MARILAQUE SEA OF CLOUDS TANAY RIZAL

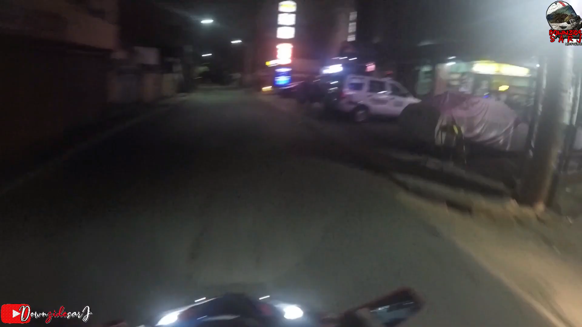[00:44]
Ngayon, nakahanap na tayo ng pandesal bago ang lumalis papunta ang Marilaque.